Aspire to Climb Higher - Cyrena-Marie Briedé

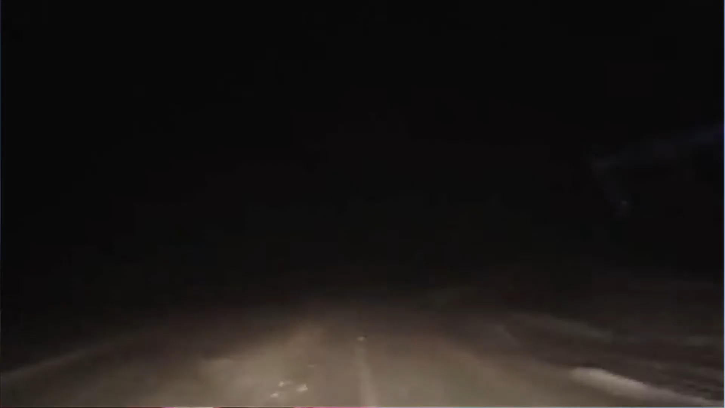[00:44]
The drive through Pinkham Notch was horrible. The snow was falling at an incredible rate, the roads hadn't been plowed, and I wasn't sure if I was going to make it safely to the base, let alone be able to help somebody else.